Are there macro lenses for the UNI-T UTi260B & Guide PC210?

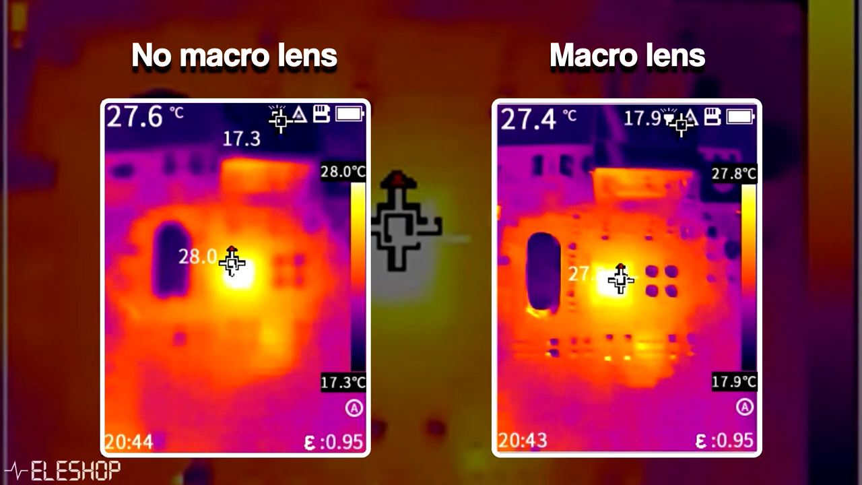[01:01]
Here you can see the difference between infrared images with a macro lens and without a macro lens. As you can see, there's a lot more detail visible on the footage with the macro lens compared to the footage without the macro lens. These macro lenses are made of special glass for infrared light,
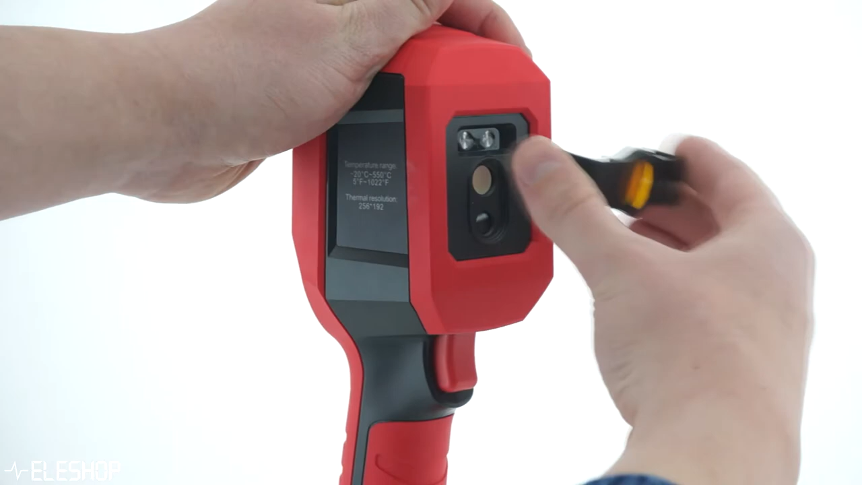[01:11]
so they cannot be used for the visible light camera.
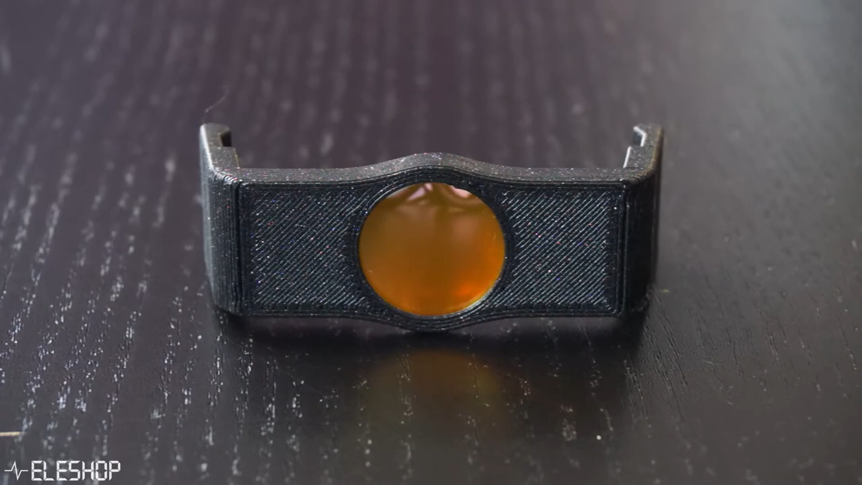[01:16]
So, you can only use the lens for making pure infrared images. When aiming the camera close to an object,
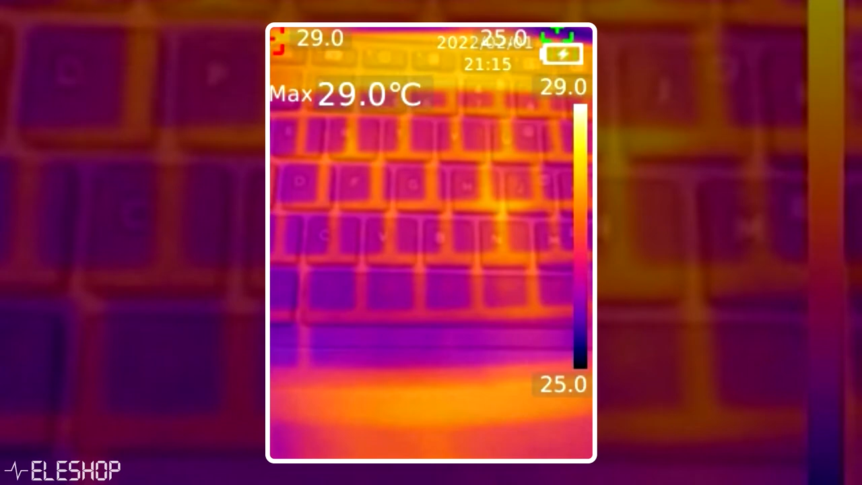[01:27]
On screen: max 29.0°C
the infrared camera cannot be used in combination with the visible light camera due to a parallax effect.
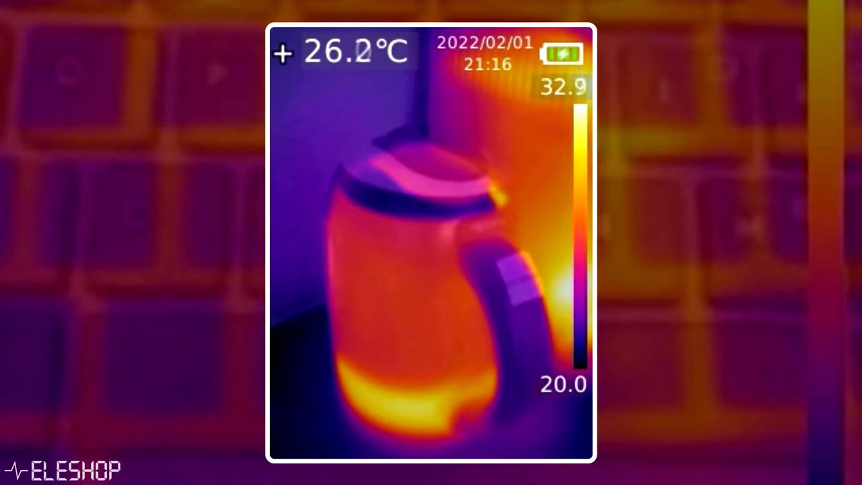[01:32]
The cameras are too far apart from each other when you are aiming the camera up close,
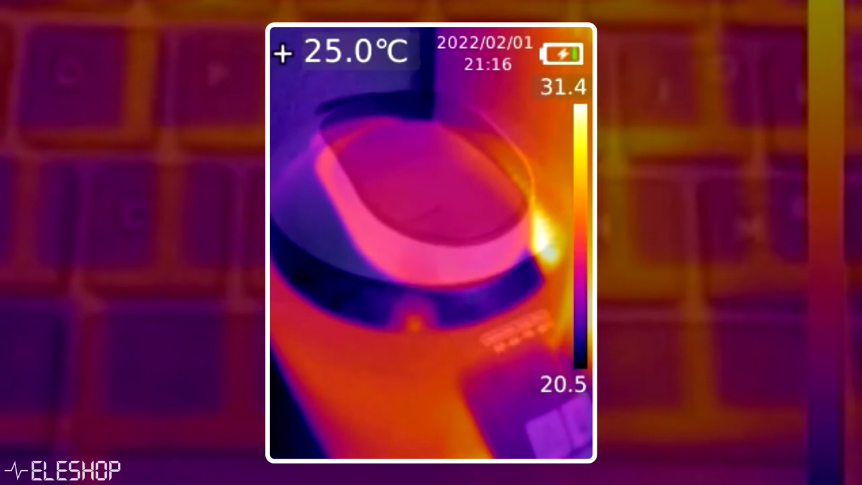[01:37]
On screen: spot 25.0°C
so the object will look displaced when you compare both the visible and the infrared cameras.
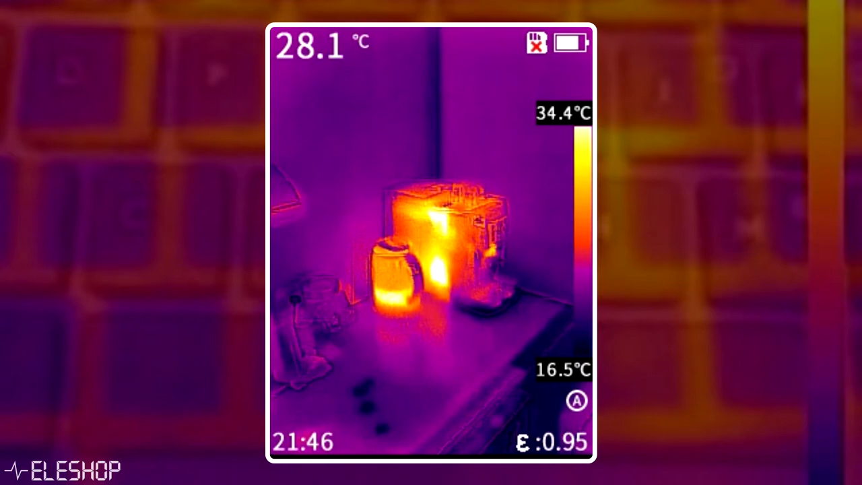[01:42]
On screen: spot 28.1°C, scale top 34.4°C, scale bottom 16.5°C
So, for instance,
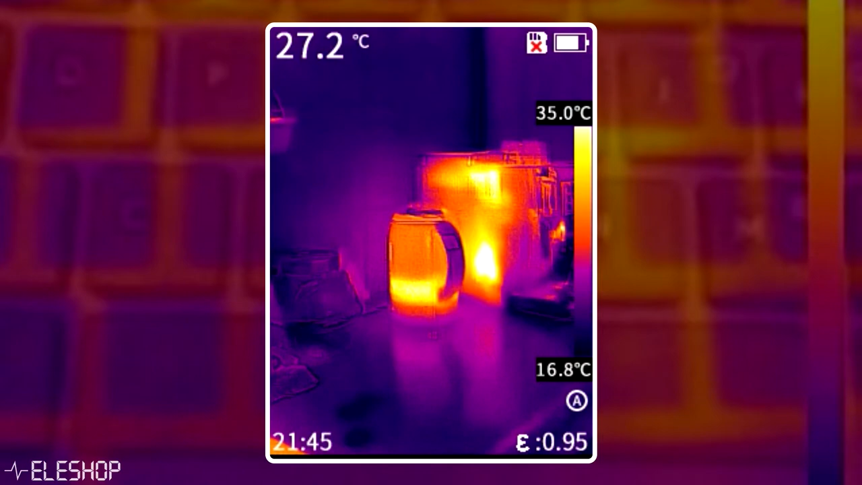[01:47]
On screen: spot 27.2°C, scale top 35.0°C, scale bottom 16.8°C
the fusion modes on the UTI 260B and the MIF mode on the PC210 won't work properly.
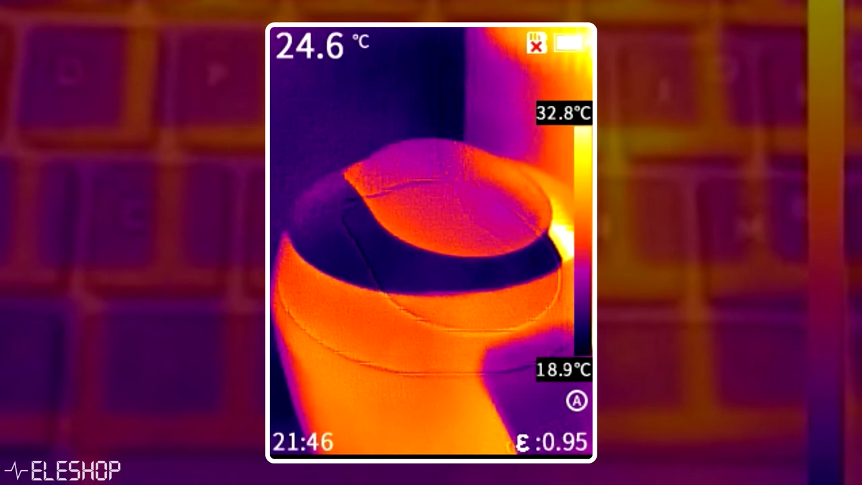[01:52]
On screen: spot 24.6°C, scale top 32.8°C, scale bottom 18.9°C
Another thing that you should keep in mind is that the infrared camera can only focus on an object from a specific distance when you are using a macro lens, since there is no autofocus.
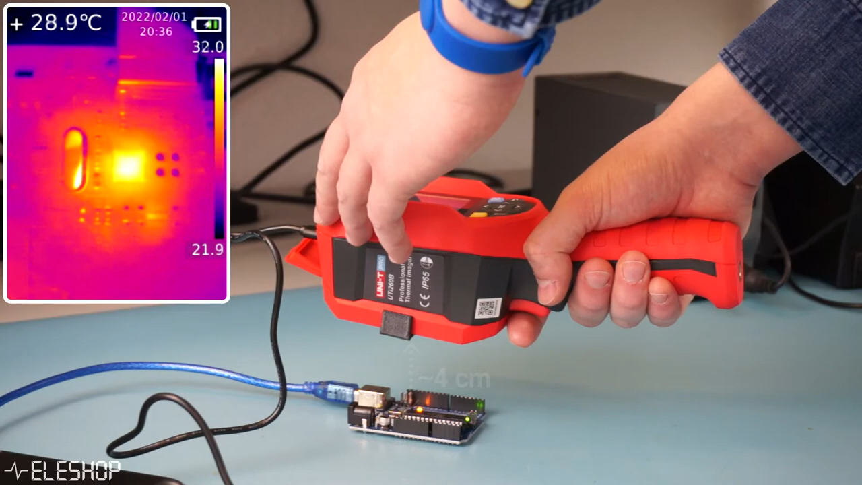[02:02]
On screen: spot 28.9°C
So, the camera together with the lens has a fixed focus. So, if you aim the infrared camera a little too close or a little too far at the object of interest,
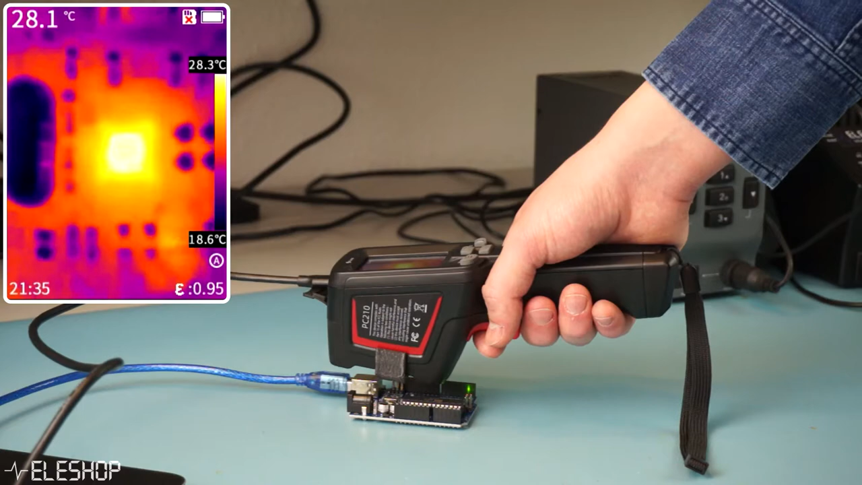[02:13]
On screen: spot 28.1°C, scale top 28.3°C, scale bottom 18.6°C
you will get a blurry image. The infrared cameras we have these new macro lenses for are the popular Unity UTI 260B and a relatively unknown Guide PC210,